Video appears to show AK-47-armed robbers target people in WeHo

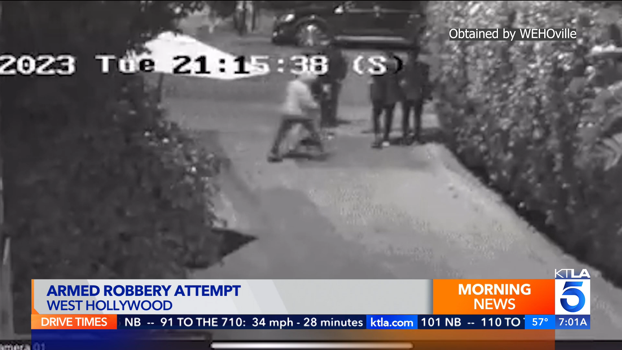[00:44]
walking in the alleyway away from the restaurant and toward the side street when a group approaches them, one of them carrying what appears to be an automatic rifle pointed at the three victims.